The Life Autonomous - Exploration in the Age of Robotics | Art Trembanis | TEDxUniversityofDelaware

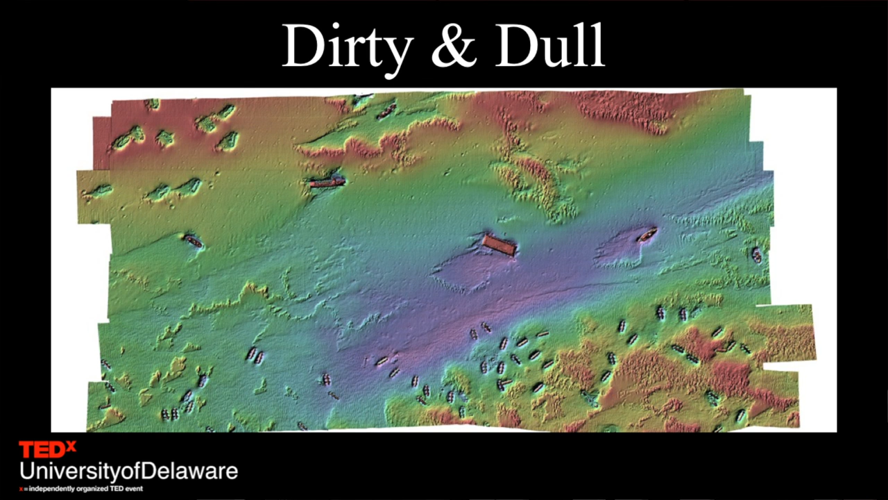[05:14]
As you're seeing here, this colorful image that shows, just after Superstorm Sandy, what happened from that storm to an artificial reef site off Delaware comprised of hundreds upon hundreds of former New York City subway cars.